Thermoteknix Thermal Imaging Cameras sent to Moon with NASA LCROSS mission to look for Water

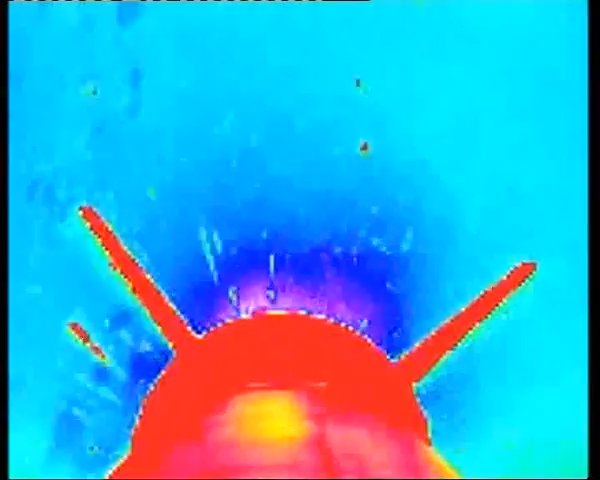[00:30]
A camera mounted on a rocket. Here it was used for a missile defence system,
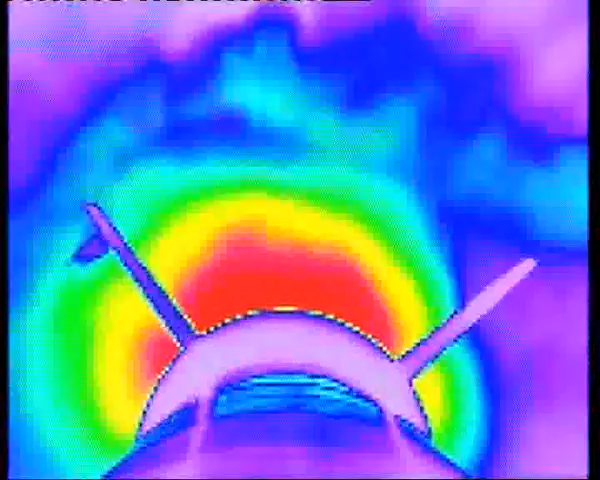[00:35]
but now it's blasting a Cambridgeshire company to a whole new level.